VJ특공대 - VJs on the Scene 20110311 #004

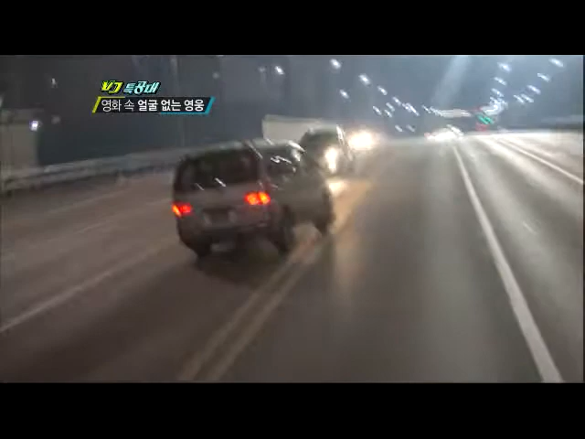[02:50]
그 중에서도 도로 위에서 펼쳐지는 아찔 자동차 추격신은 보는 사람의 간담을 서늘하게 만드는데. 이 한 장면을 담기 위해 몇 시간이고 칼바람을 맞는 수고쯤은 감수해야 한단다.